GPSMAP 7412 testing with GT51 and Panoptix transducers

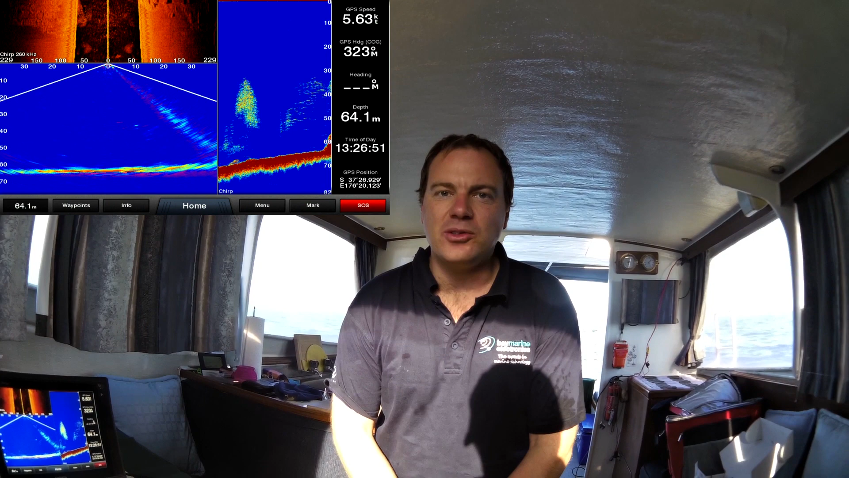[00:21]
On screen: depth 64.1 m
So we're currently at Penguin Shoals, about halfway on our way to Mare Island to see some deep water.
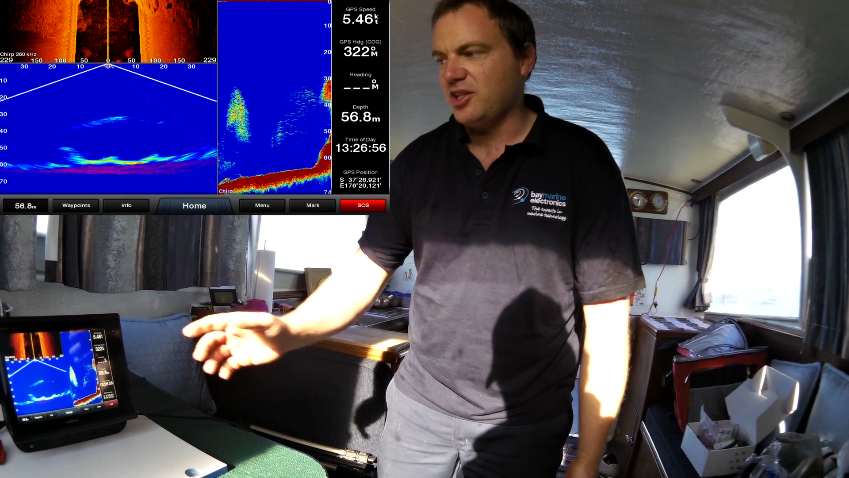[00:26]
On screen: depth 56.8 m, speed 5.46 kn
And we decided to stop and this is a really good opportunity, if you look at the screen here, you can really see up here we've got the side scan,
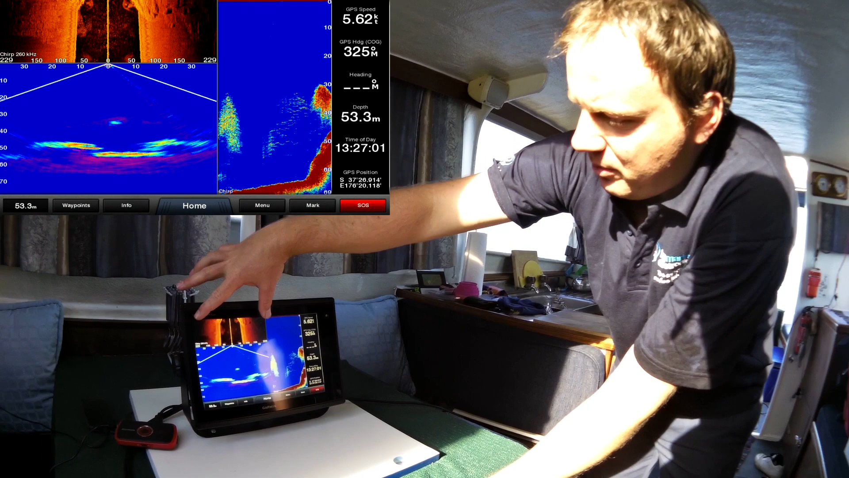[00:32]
On screen: depth 53.3 m
then we've got the live view down here and then we've got the regular sounder.
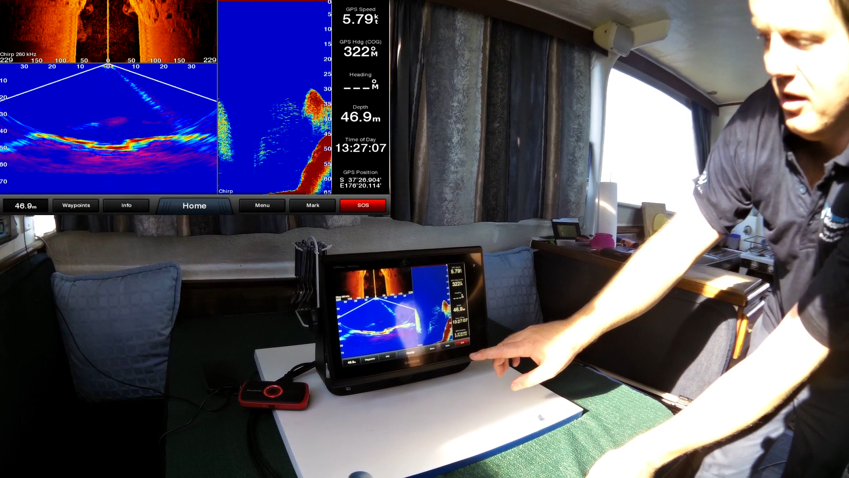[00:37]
On screen: depth 46.9 m
So what you can see is currently on the side scan you can see all those bits of foul ground that's the start of Penguin Shoals.
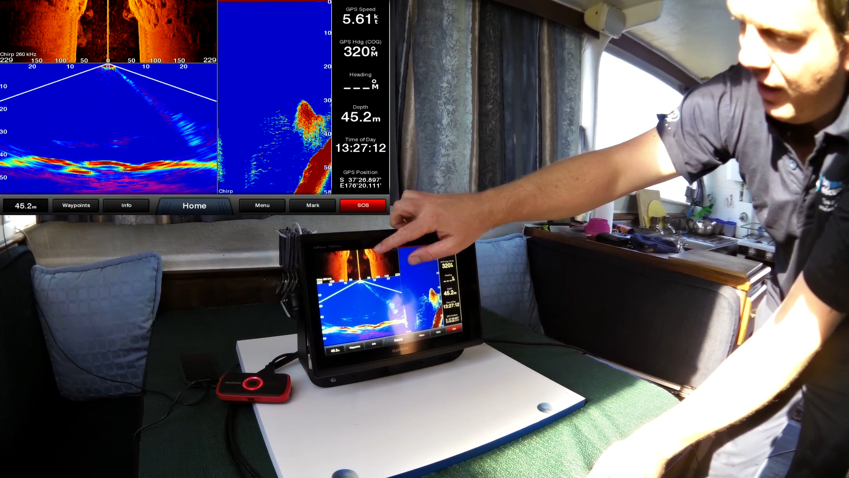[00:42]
On screen: depth 45.2 m, speed 5.61 kn
And then you can actually see the shape of it on the
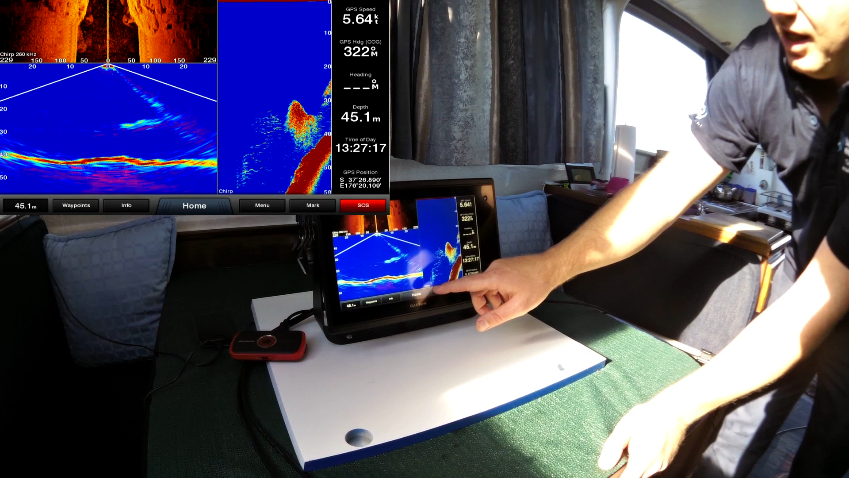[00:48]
On screen: depth 45.1 m, speed 5.64 kn
live view down from the panoptics and also where these fish are.
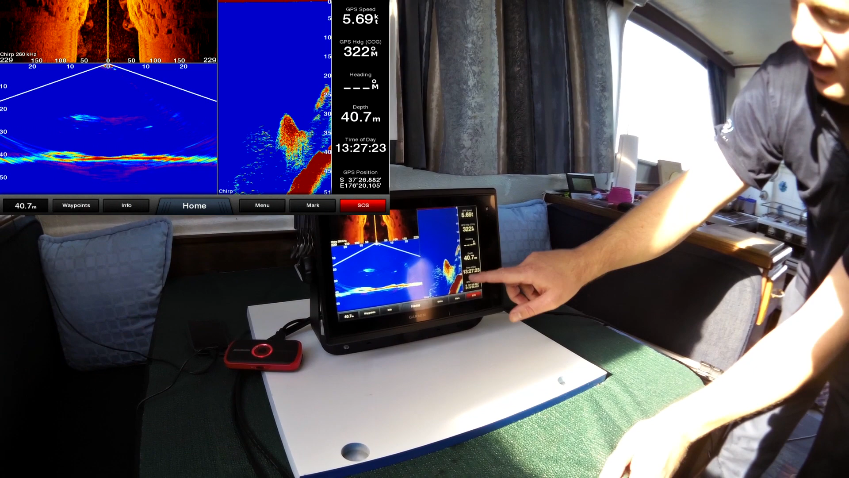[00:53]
On screen: depth 40.7 m
The fish are quite clearly showing up on the regular sounder there as well. We've got some nice big kingfish there next to a school of bait fish. But importantly it's showing up where in the depth of water column they are on the panoptics.
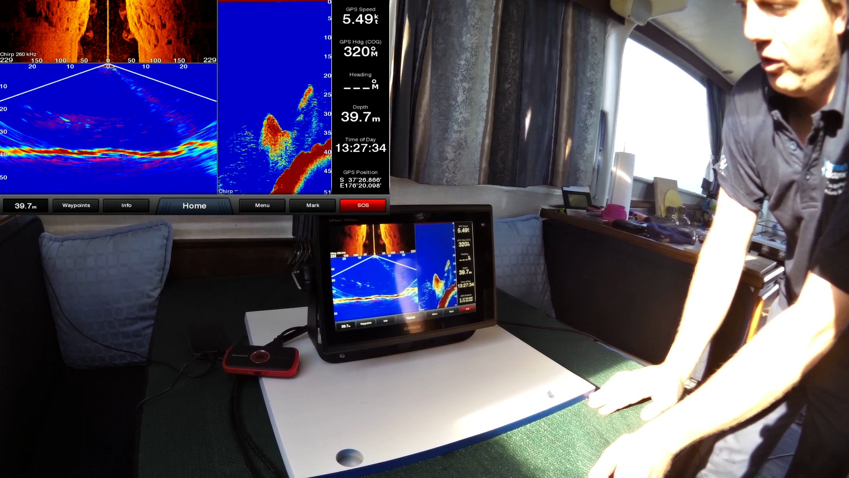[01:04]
On screen: depth 39.7 m, speed 5.49 kn
The detail we've got with the sand coming up to
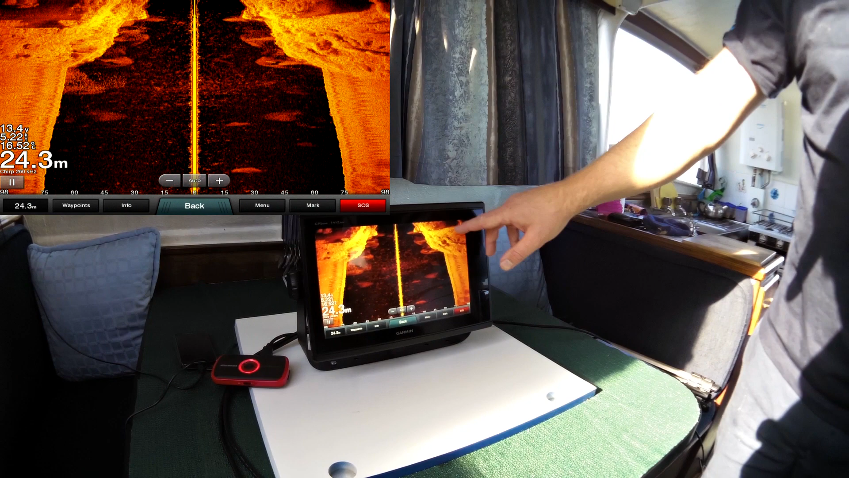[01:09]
On screen: depth 24.3 m
these big rocky outcrops which make up the Penguin Shoals. The actual shape of those outcrops on the panoptics.
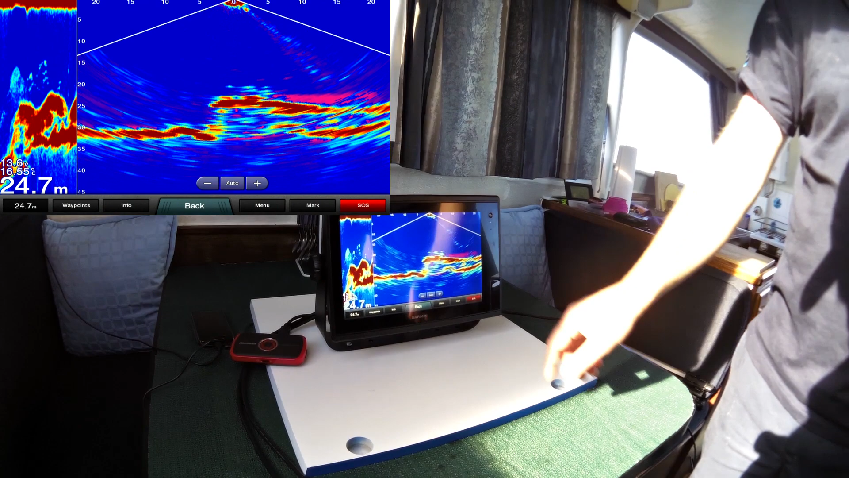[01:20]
On screen: depth 24.7 m
So obviously a big rock here in the middle with bits on either side. And then of course the regular sounder picture.
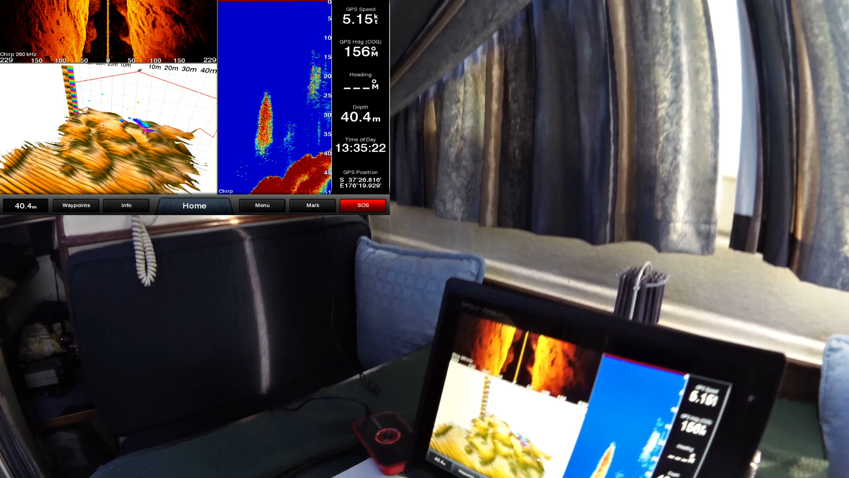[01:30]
On screen: depth 40.4 m
So here we're using the live view historical to get a really good idea of what
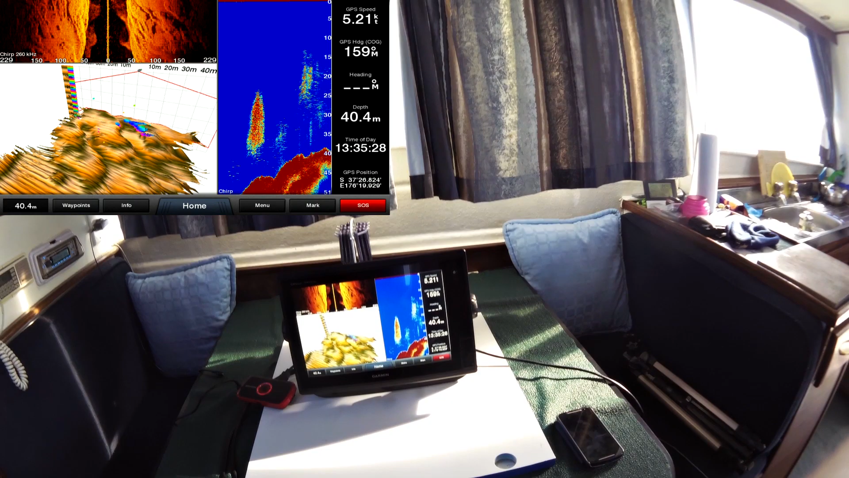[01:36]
On screen: depth 40.4 m
the shape of these canyons are. This is actually what the bottom actually looks like.
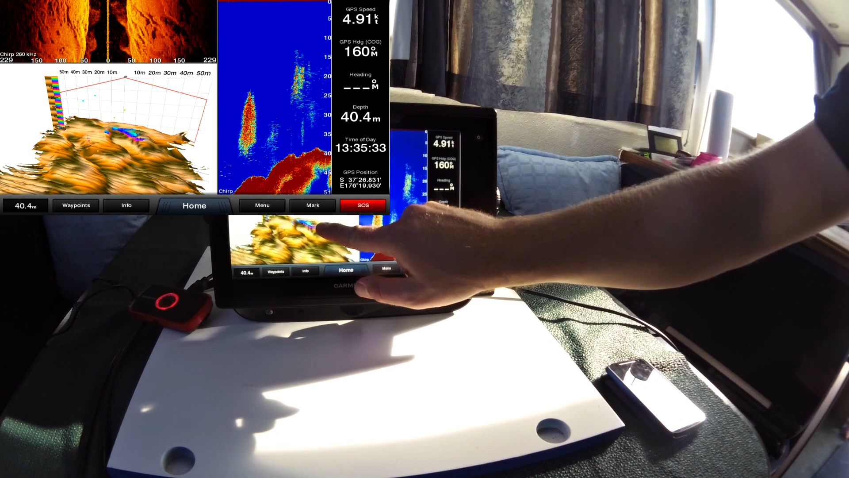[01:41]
On screen: depth 40.4 m, speed 4.91 kn
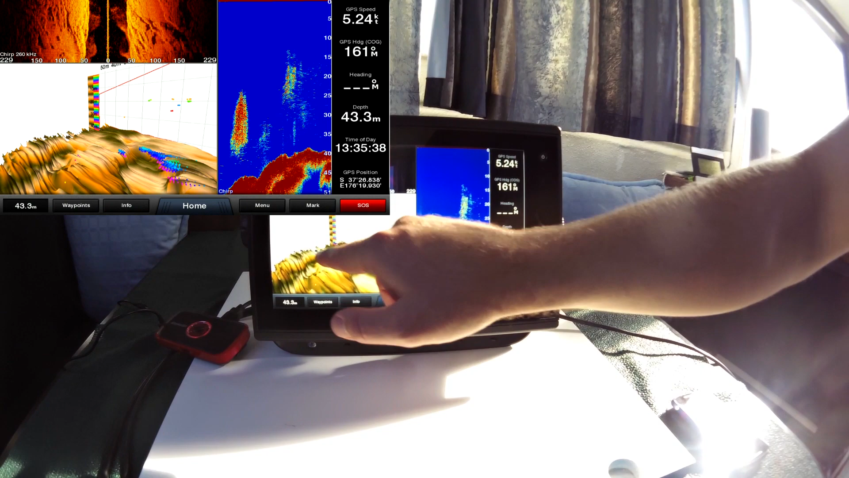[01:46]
On screen: depth 43.3 m, speed 5.24 kn
You can see there's rucks going across the actual seamount itself.
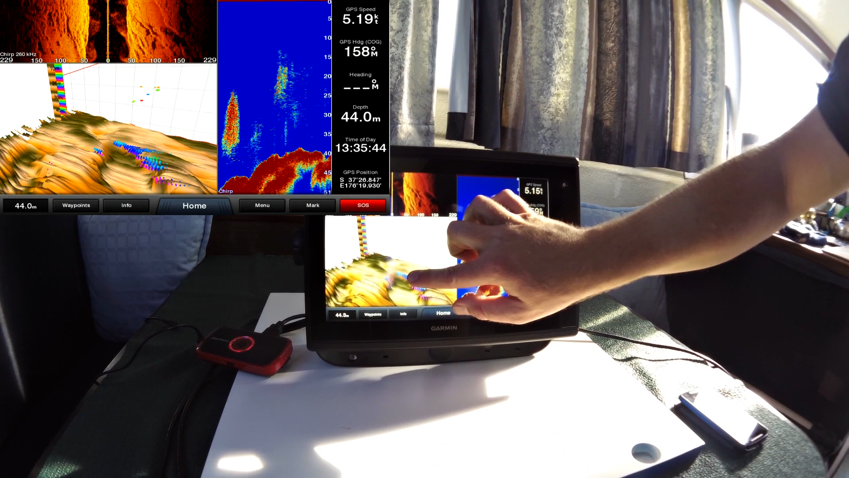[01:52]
So it's quite cool to get that shape and also obviously see where the fish are in relation to that.